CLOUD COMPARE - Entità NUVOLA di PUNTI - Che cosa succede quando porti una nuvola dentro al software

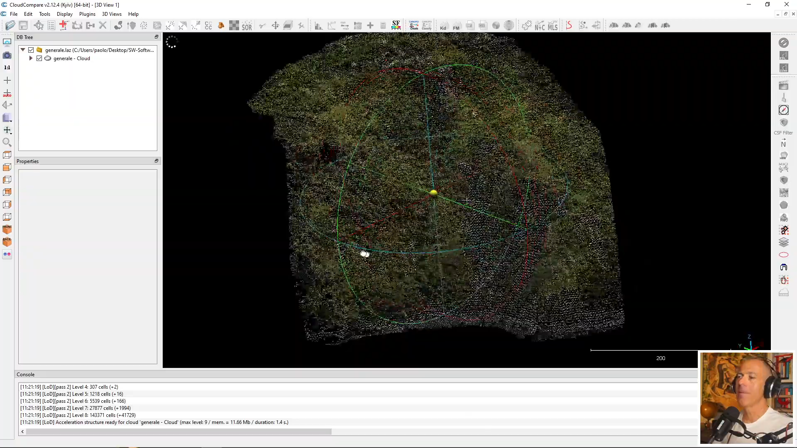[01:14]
Insomma, non è molto importante la genesi di questa nuvola, comunque l'informazione che vedo occupa lo spazio tridimensionale dell'area principale di lavoro di Cloud Compare, che è questa, e mi permette di ruotarla facendo clic, trascinando con il tasto sinistro del mouse,
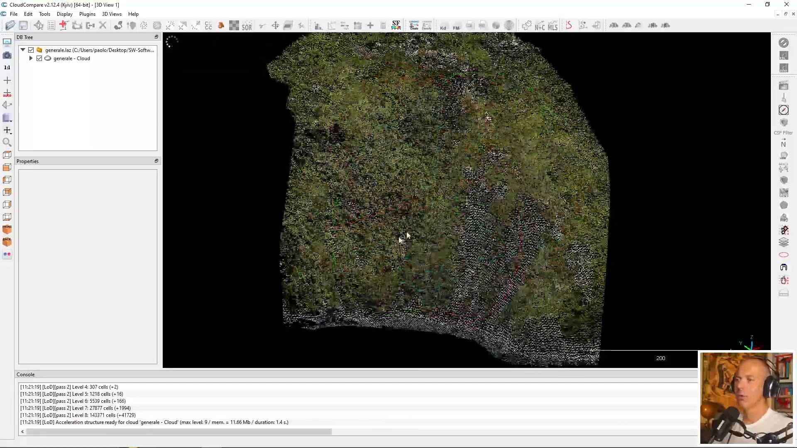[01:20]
di traslarla sul riferimento cartesiano bidimensionale dello schermo,
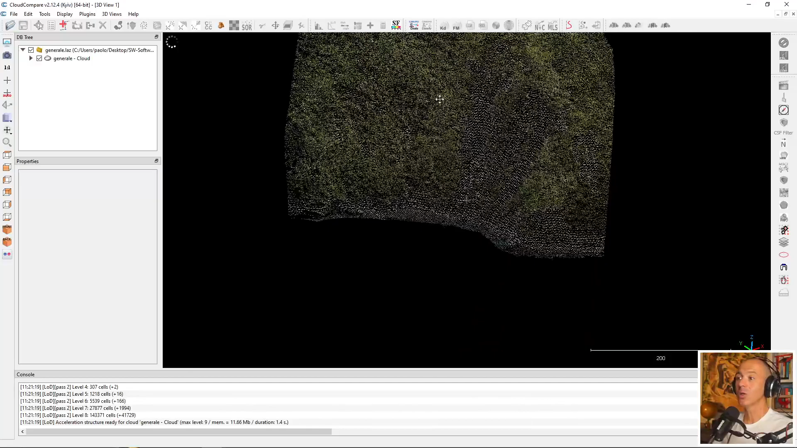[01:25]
quindi posso traslarla in alto o a destra a seconda di come oriento la nuvola e quindi di come si orienta il sistema di riferimento cartesiano tridimensionale che vedi qua in basso all'interno dell'area di lavoro,
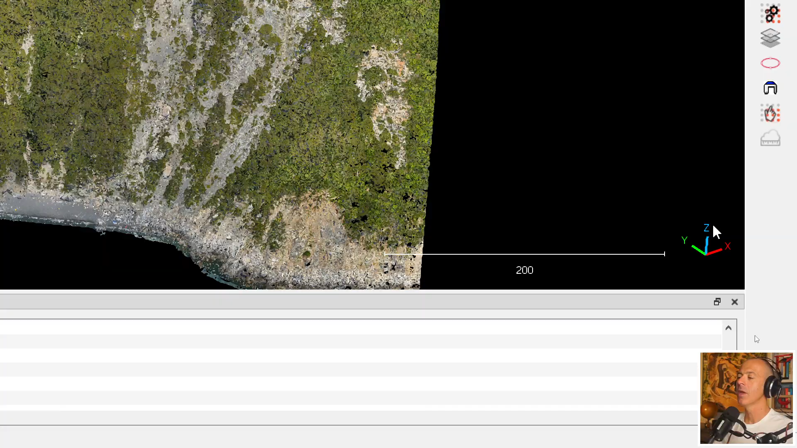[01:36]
e posso zoomarla con la rotella,
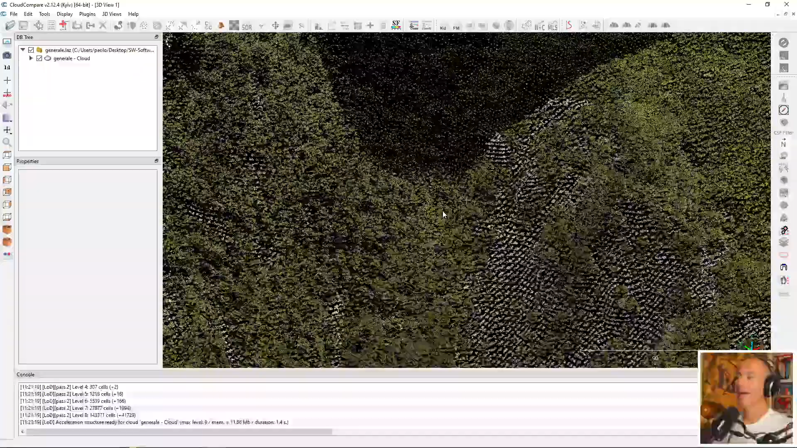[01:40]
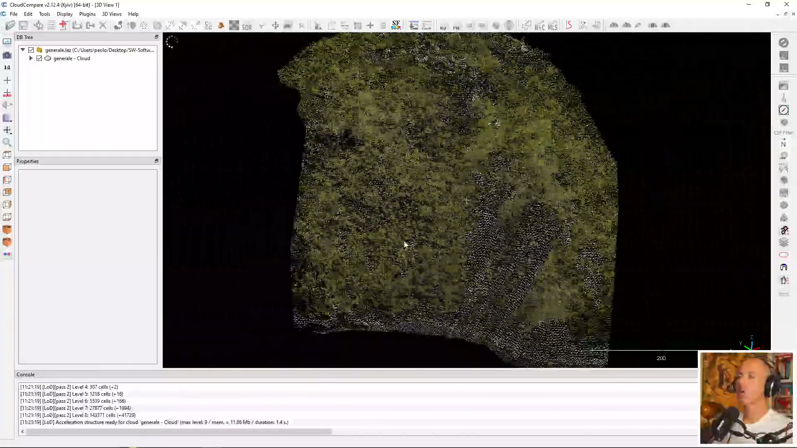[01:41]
quindi posso scrollare per entrare o allontanarmi dalla nuvola di punti. Questo è l'elemento nuvola di punti. Probabilmente il tuo schermo, lo sfondo della tua area principale in Cloud Compare,
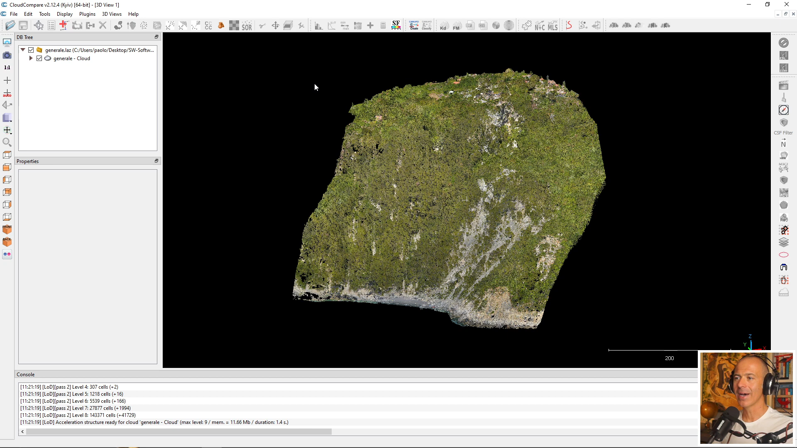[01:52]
se non hai fatto delle modifiche, non ha il colore nero che vedi nel mio schermo, è una scelta che ho fatto io perché mi trovo meglio a lavorare con il nero come sfondo, tu dovresti avere una gradazione di blu. Se lo vuoi modificare, devi andare su Display, Devi andare su Display Settings, Colors & Material,
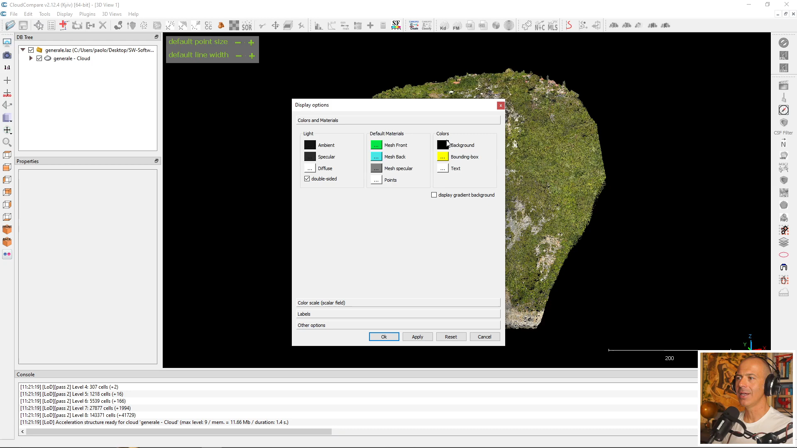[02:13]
e poi c'è il tab dei colori con lo specifico riferimento al background, quindi entri qua dentro e puoi cambiare la colorazione dello sfondo.
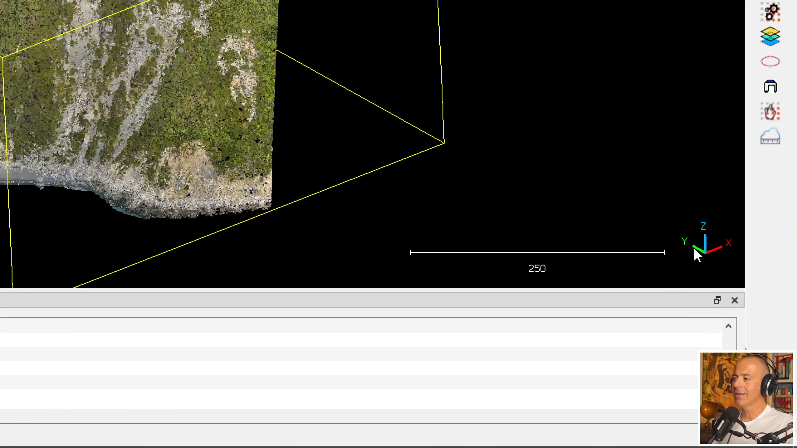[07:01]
Ogni punto della nuvola è definito da una terna di coordinate x y z e non può essere così e tutto quanto è riferito all'interno di un sistema di riferimento tridimensionale cartesiano di cui gli assi te li ritrovi qui in basso a destra e puoi vedere l'orientamento a seconda di come ruoti la nuvola di punti.
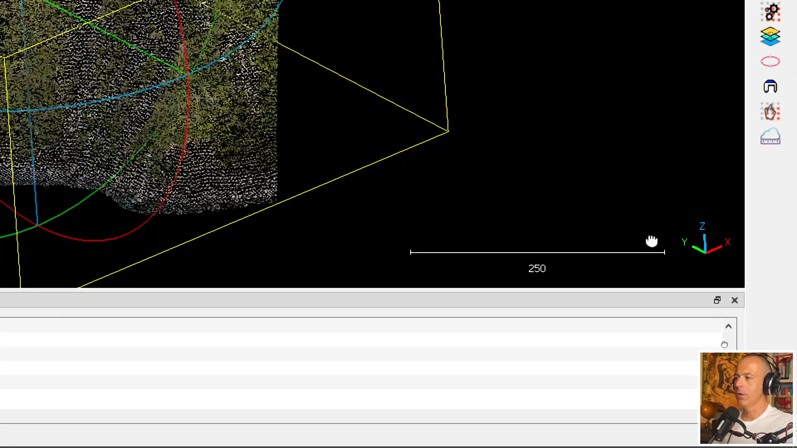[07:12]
Io adesso mi sposto un po' la nuvola come vedi che ruotano anche gli assi. Ma ogni punto potrebbe avere un'informazione di colore. L'informazione di colore può derivare dal colore effettivo che quel punto descrive in relazione alla scena che è stata acquisita quindi un albero un punto di una foglia al colore verde il punto della spiaggia al colore grigio oppure la colorazione potrebbe derivare da delle proprietà extra che sono scritte
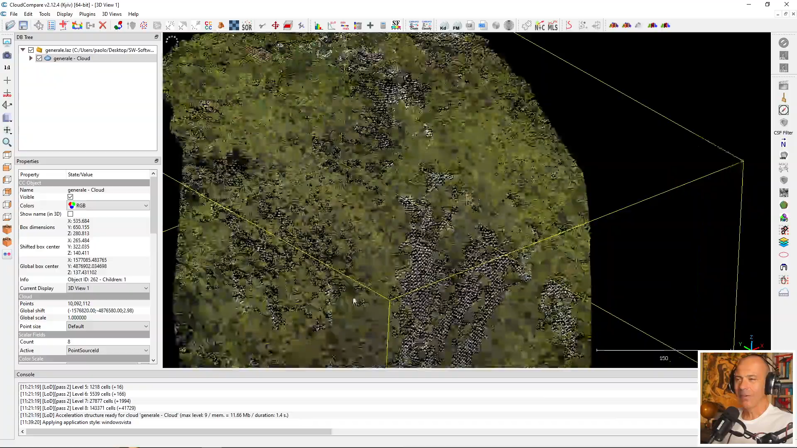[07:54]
per ogni punto della nuvola e ogni punto della nuvola se le porta con sé nella sua borsa. Nel primo caso ossia la colorazione reale mi viene da dire anche se stiamo parlando di un oggetto virtuale che ogni punto ha in relazione alla scena
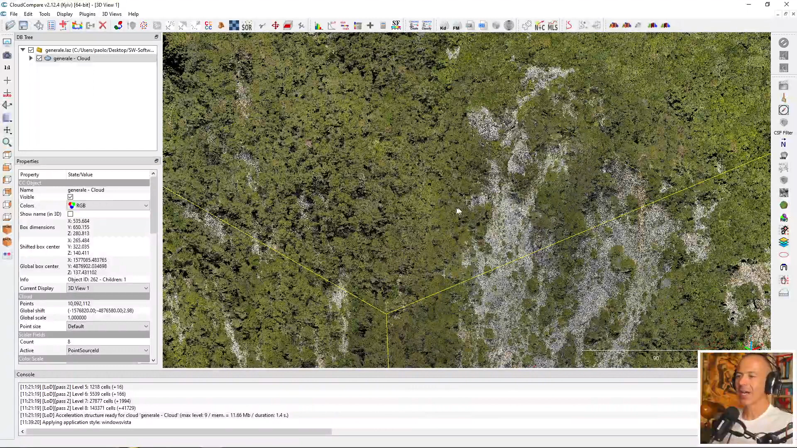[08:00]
che rappresenta è il colore rgb questa informazione può o non può esserci a seconda di come è nata la nuvola di punti se c'è beh mi dà la possibilità di capire a che cosa partire un punto semplicemente guardando nella colorazione se
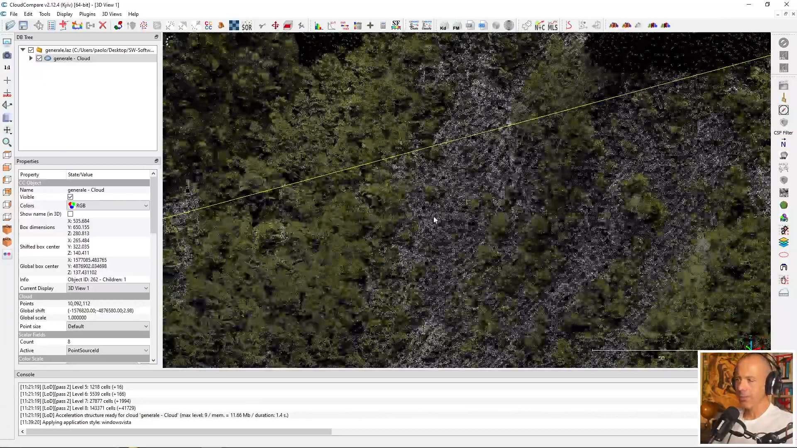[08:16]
faccio uno zoom in questo a parte del versante mi rendo conto che qui ci sono degli alberi i punti sono verdi e qua c'è del grigio air in relazione a una zona di frana attiva per dilavamento superficiale.
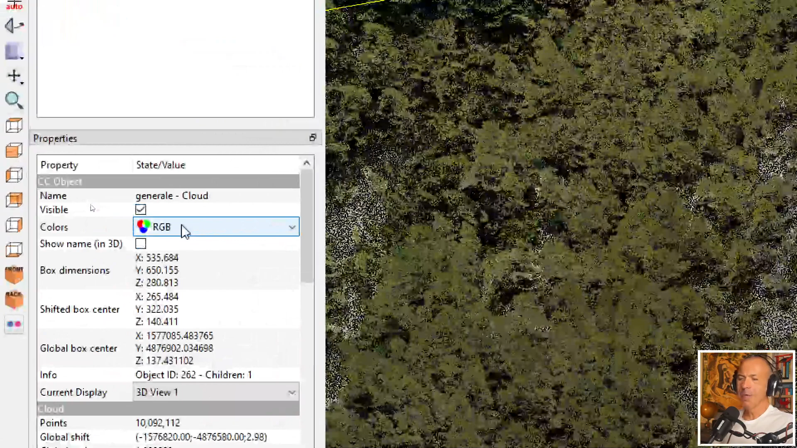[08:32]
Accedendo a questo menu a tendina posso scegliere di non vedere colore per la nuvola di punti non cancella il
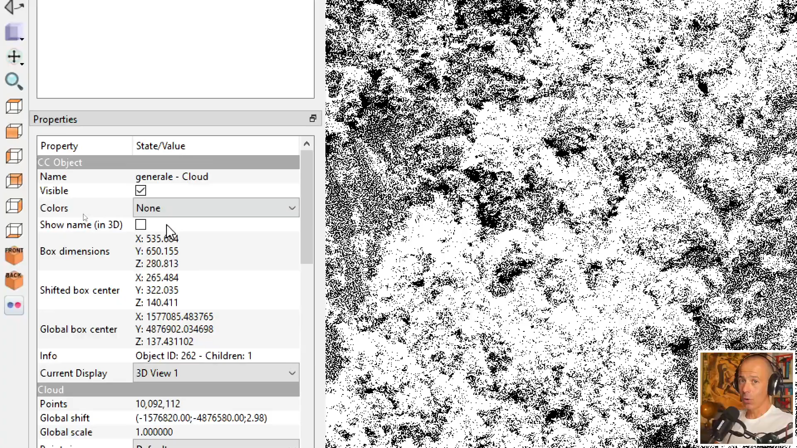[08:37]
colore in questo comando ma disabilita la vista del colore una sorta di filtro e come vedi i
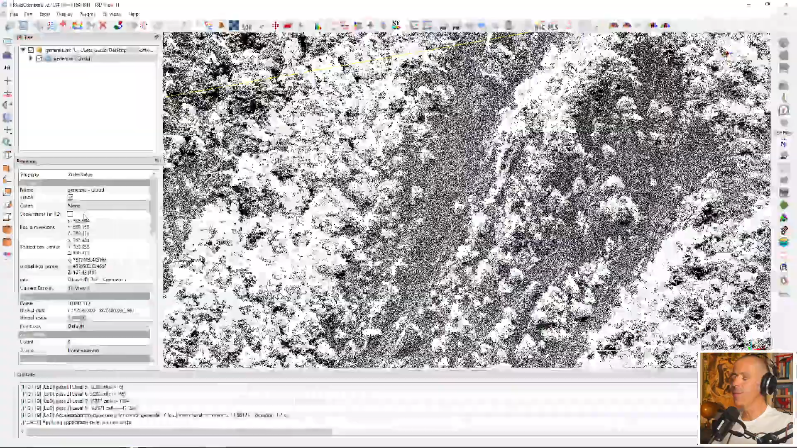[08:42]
punti della nuvola adesso sono tutti in colorazione bianca per cloud compare bianco e non colore
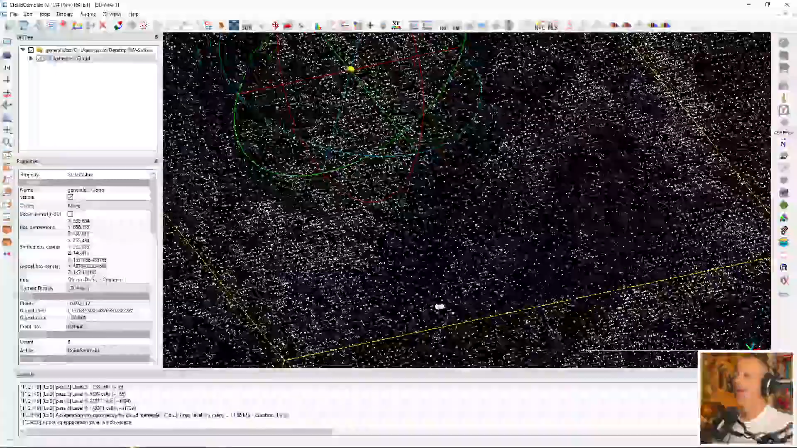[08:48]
e sei d'accordo con me sul fatto che la mancanza del colore mi permette
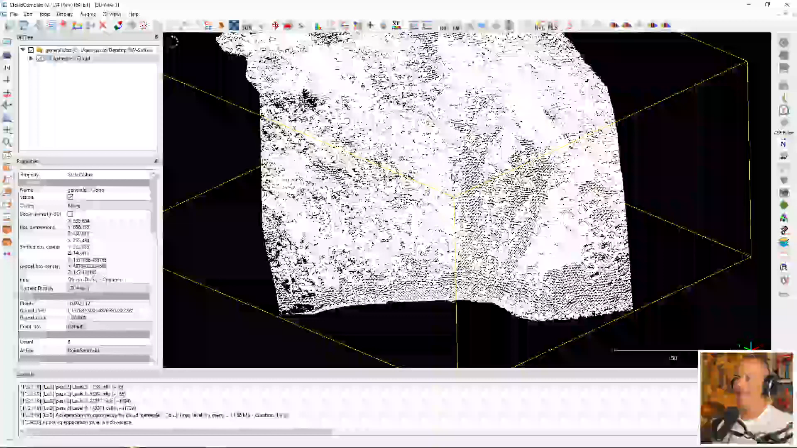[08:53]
di avere qualche informazione in meno te la rigiro non mi permette di avere tutte le informazioni
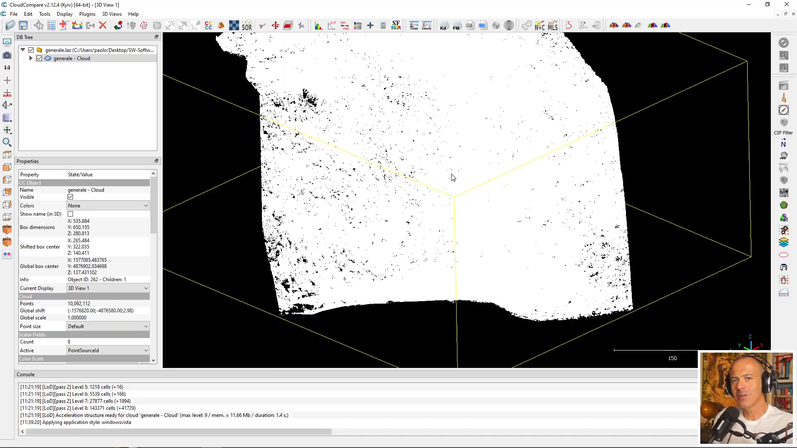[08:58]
che avevo con la colorazione della nuvola di punti
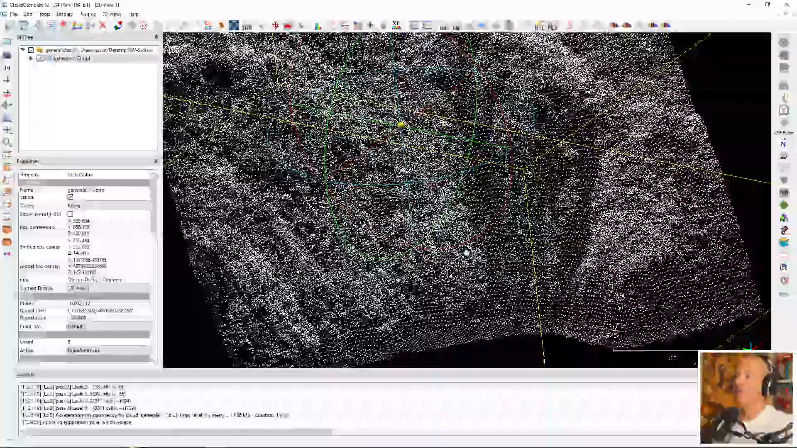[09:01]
vedo la tridimensionalità dell'oggetto
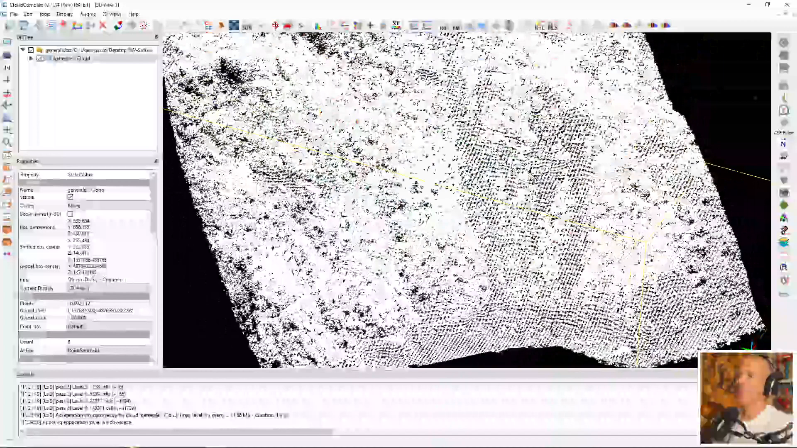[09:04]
ma il colore mi dava qualcosa in più c'è un'altra opzione dentro cloud compare per
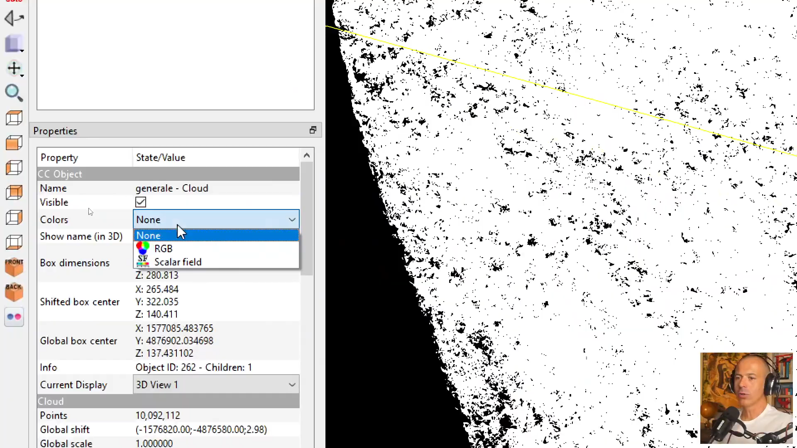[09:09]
quanto riguarda il colore ed è l'opzione scalar field sugli scalar field sui campi scalari ci torno in un altro video ti basti sapere che i campi scalari sono proprio quelle informazioni extra oltre alla posizione e oltre al colore rappresentativo della realtà che ogni punto si porta dentro
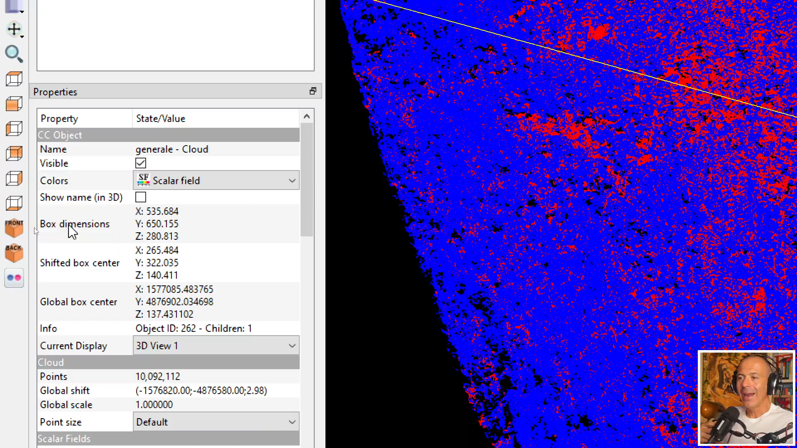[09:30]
all'interno del suo zaino in questo caso vedi una colorazione rossa e una
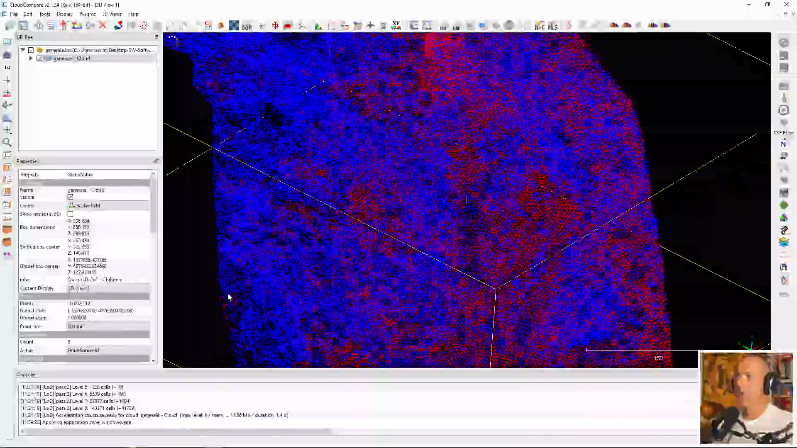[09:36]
colorazione blu beh questa informazione deriva dalla genesi di ciascun punto di questa nuvola in relazione al momento in cui è stato creato ci sono dei punti rossi che appartengono al processo fotogrammetrico cioè i punti che sono stati creati dal processo fotogrammetrico e poi a seguito di una serie di mie elaborazioni sono stati tenuti per essere uniti con i
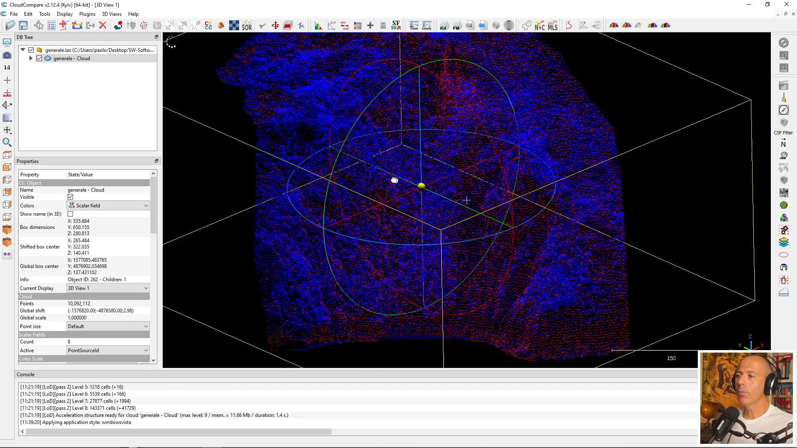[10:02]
punti blu che sono i punti che derivano dall'acquisizione lidar quindi un metodo attivo che sono stati anch'essi in qualche modo filtrati e poi sono stati uniti per creare un unico elemento quindi questo campo scalare è un'informazione che mi dice per ciascun punto qual è la sua provenienza i campi scalari possono descrivere in maniera molto vasta ciascun punto della nuvola di punti ad ogni informazione di campo scalare può corrispondere un colore diverso e quindi anche visivamente